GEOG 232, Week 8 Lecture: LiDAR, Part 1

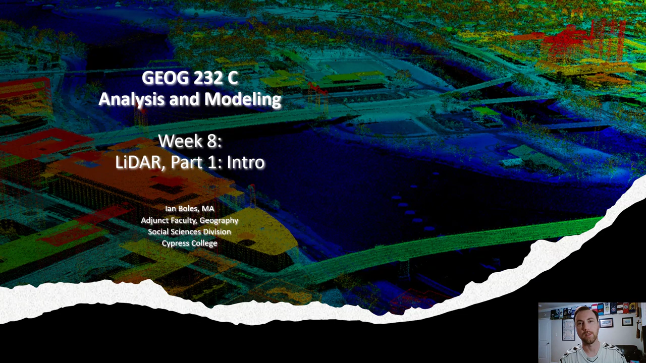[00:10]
This is a part one of a two-part series on LiDAR data. This will be considered the introduction. I know last week's lecture we briefly talked about LiDAR data in the context of just how it relates to DEMs and DSMs. So this week we're going to get into LiDAR data in full and then we will continue this in our next lecture as well. So let's get going.
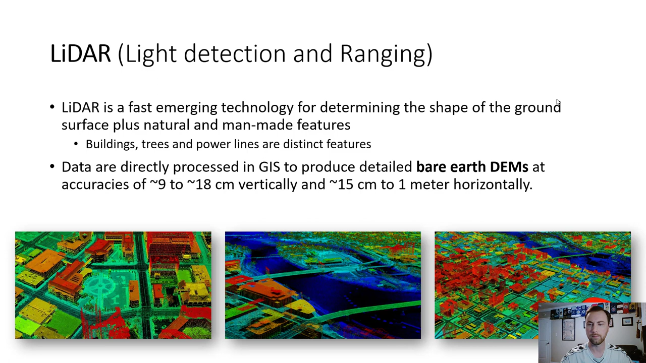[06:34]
9 to 18 centimeters vertically and 15 to 15 centimeters to 1 meter horizontally and those resolutions are increasing over by by the year all right so at this point you can pause this video open up your lecture notes and click the link there or you can also scroll up or scroll down on your video here and click the link in the description
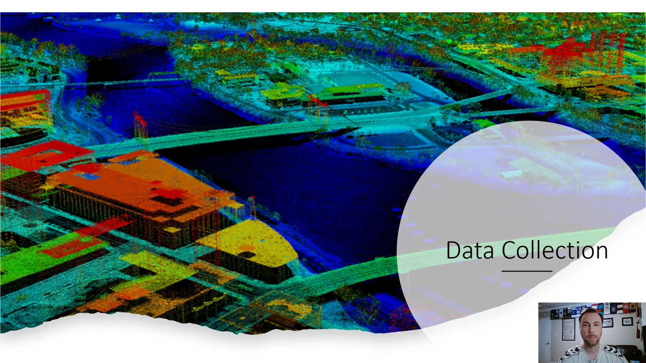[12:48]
up data collection how do we actually collect this data
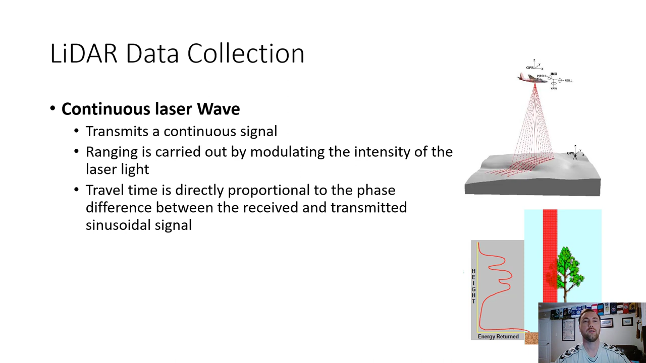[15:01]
lower intensity and then that combined with the first return on the top of the tree is going to tell the sensor how how dense or how tall a forest for example might be the travel time is directly proportional to the phase difference between the received and transmitted sinusoidal signal and i will not get into describing what sinusoidal is in this case all right so returns returns again as i said before reflected light energy from the ground and or objects on the earth's surface so it could be natural objects like trees or mountains rivers so on so forth or it could be man-made objects like like buildings right so here's an example here with this graphic we can see a first return or an only return you'll hear you'll see that term
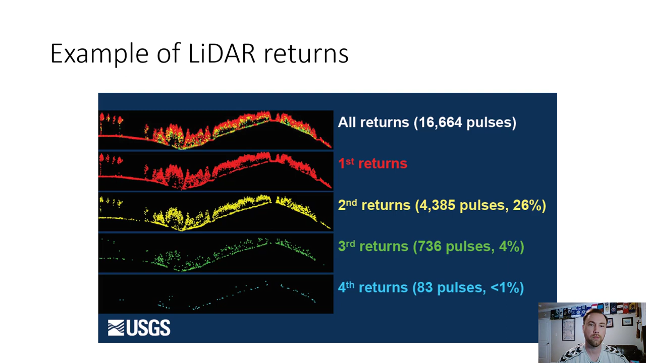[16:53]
and then fourth return might be the bare earth beneath it and you can see those percentages right so 26 are second returns four percent or third less than one percent are fourth returns and all the remainder are first returns so nearly 80 or so or 70 rather um are first returns
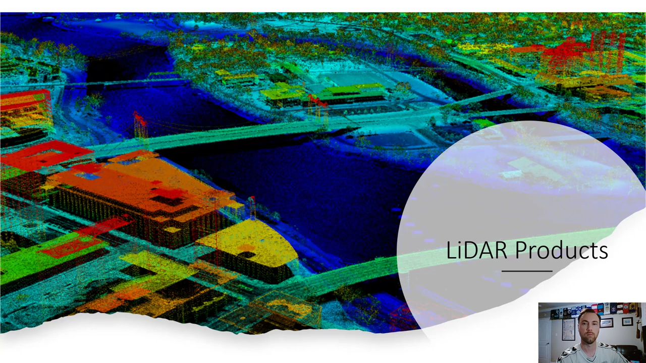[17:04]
all right so what are some products that we can pull from a lidar point cloud well we've already talked about dems and dsm so we'll talk about that a bit more and actually how to create them so the actual raw data of lidar itself is known as an las file and an laz file is the same but it's zipped and it's essentially highly compressed and so if you do have an laz file you have to first decompress the file in order to use it in arcgis pro and it's not just like a typical
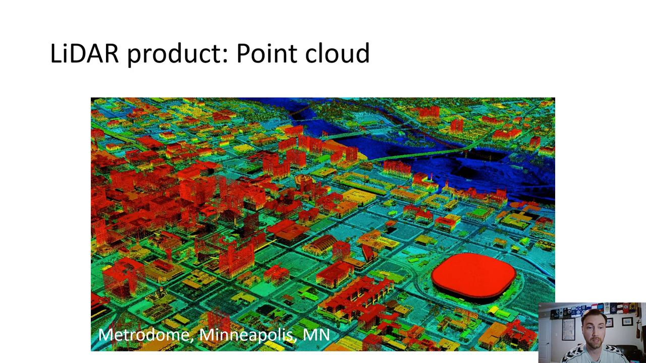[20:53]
but the colors come from the height downtown minneapolis once again and you can see that those only returns the ground returns actually are able to capture uh even a difference on uh the the walkways like the pathways through that quad that quadrangle right there you can see the circular color of the quad and then surrounded by probably grass or maybe a parking lot and so it's able to make out different
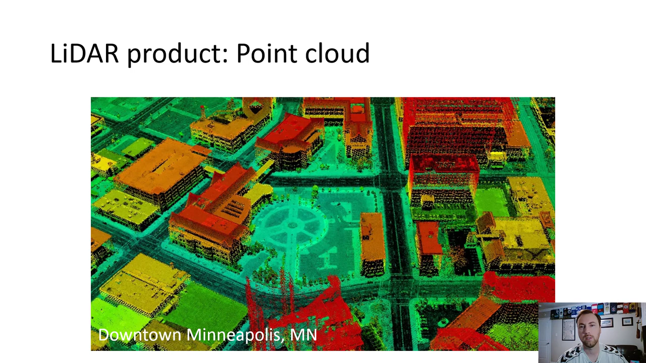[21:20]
different colors because as you know uh different colors and brightnesses have different spectral signatures and so it can still capture those this is
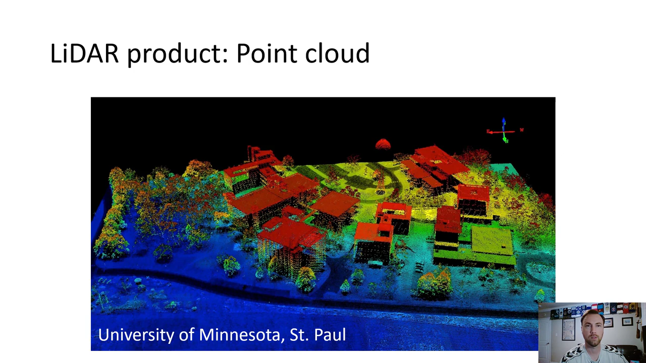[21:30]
uh the actual lighter point cloud uh this is a high intensity point cloud i mentioned this to you all i think in our uh our time together last wednesday uh that this um high density point cloud essentially is it's it's not really the standard for what's flown from aircraft but as i had mentioned a lot of interior usage uh has now kind of come into play because of the essentially the increasing quality of this technology and so you can take these high density lidar systems
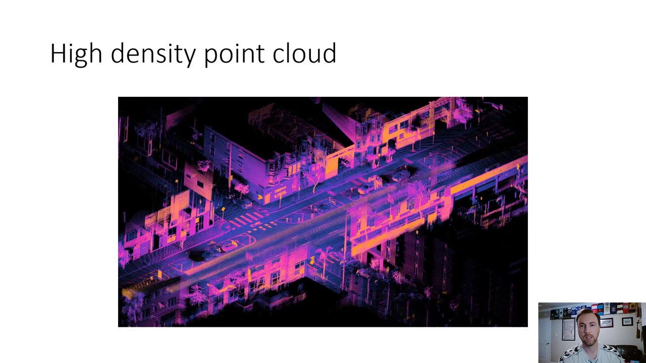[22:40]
of planner so yes high density point clouds are really kind of the new thing uh and that that detail will just continue to increase as the technology improves this here is a point cloud showing elevation of all returns so this would
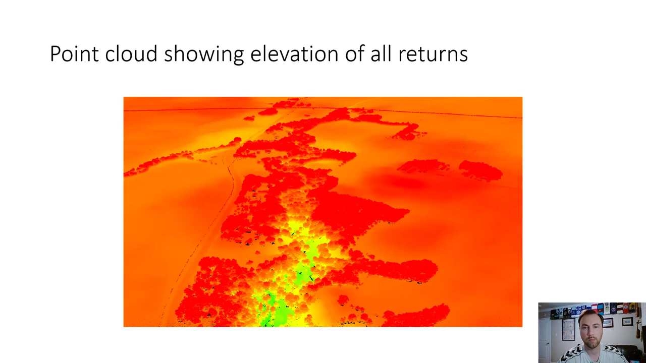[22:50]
be all returns uh one through four in this case this here would be point cloud showing only last and only returns so maybe it's it was a four return pulse that went out this would include only the last ones of those four or only returns which are those that only have one single return uh and they're reflecting off of the bare earth so you can see a couple of like black rectangles on the landscape those would be essentially buildings that are would be first returns and those are those are filtered out because this is only last and only returns
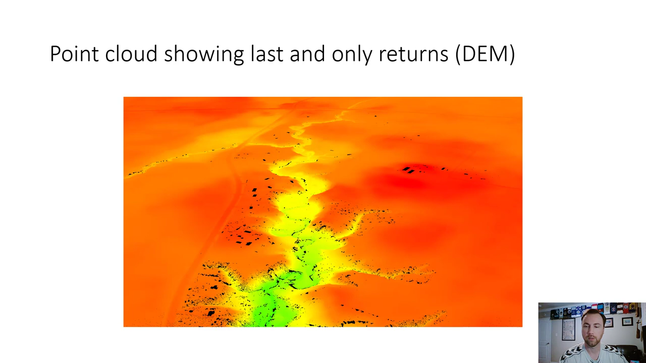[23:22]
this here is point cloud data with rgb values assigned to points as i mentioned before each of the different landscape types or land cover types like vegetation high medium low density um construction buildings things like that those all have classification numbers and so what you can do is classify by those types and make them kind of a standard color like green for vegetation brown for landscape gray for buildings and you can get kind of a rough understanding of what the world actually looks like it may not be an exact
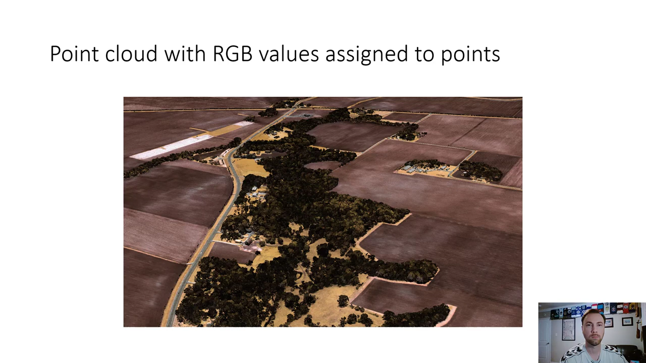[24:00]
representation but you can kind of use it as an analog for the real world and this here are return numbers so return numbers one through four every every surface object